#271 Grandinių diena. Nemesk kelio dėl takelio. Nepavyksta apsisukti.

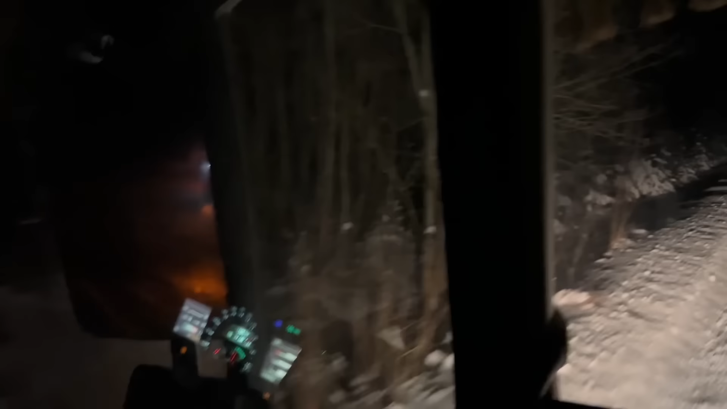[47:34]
Na, iš paratų sniega gerai varo. Grandinės. Tai va, kaip apsisukinėjai, matot? Kraną apsukė, pasitveri priekabą, užspaudžia ašį ir eini į priekį. Tos viengubos grandinės, nu jo, aišku, jo geriau nei nieko. Su jom žymiai geriau, bet jos prakapsto, va, jeigu būtų, tarkim, kietas, privažinėtas sniegas, tai turbūt eitų iš karto, va, važiuotum ir nuvažiuotum, bet kada toks purus, jos iškapsto,
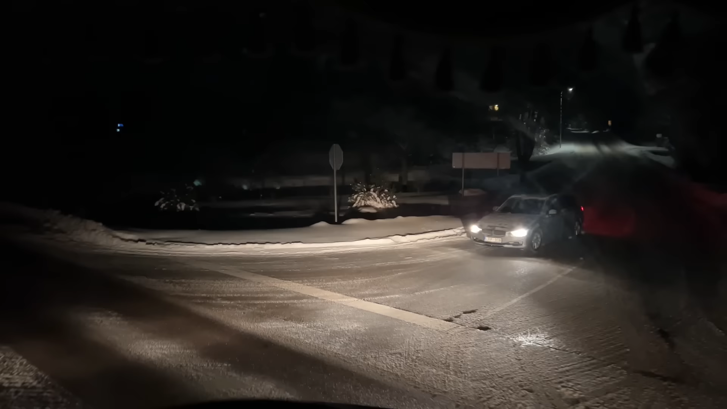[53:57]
Žiogi, blemba, nu. Eik tu namas. Laukiu. Paskui. Nors šia Utenoj vairuotojai tokie jo, nėra labai skubėtojai. Tai gal ir gerai, kad praleido. Tai va. Ką reik maršrutą biškį pasižiūrėti. Kaip čia geriau važiuoti man iki kelionės tikslą susidėlioti.